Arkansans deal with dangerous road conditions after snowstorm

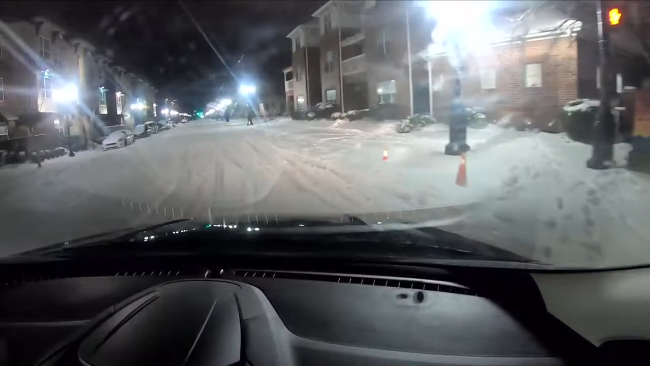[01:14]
Well, here is a look at some of the snow-packed roads. It is slick. We are sliding, so we're probably going to try to get off this pretty soon. But again, please be careful if you do have to get behind the wheel.
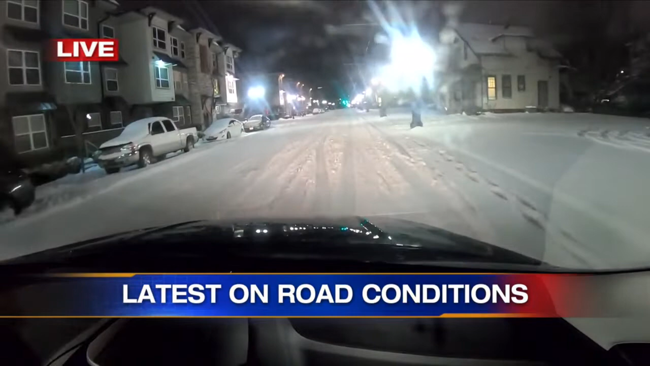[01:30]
These roads are only going to get worse as the next storm comes in, covering over this, what you see right now. But we will stay out here the rest of the night and give you updates as we continue driving through the roads. Reporting live in North Little Rock, I'm Claire Kreitz. Back to you. Yeah.